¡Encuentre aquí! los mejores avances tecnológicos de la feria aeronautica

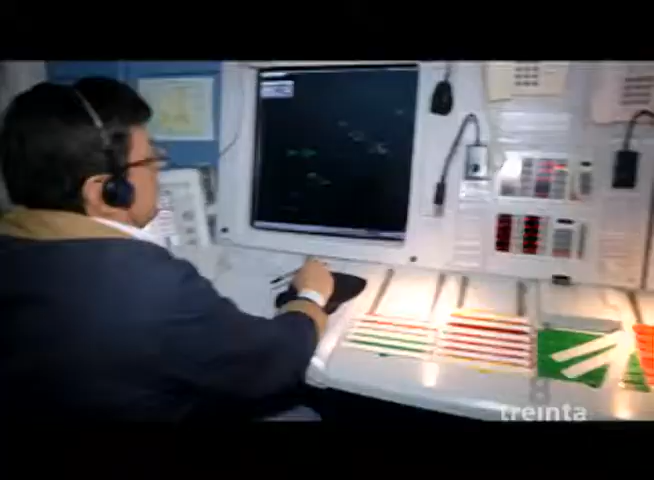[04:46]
que es un simulador de radar y de aproximación para capacitar a nuestros controladores.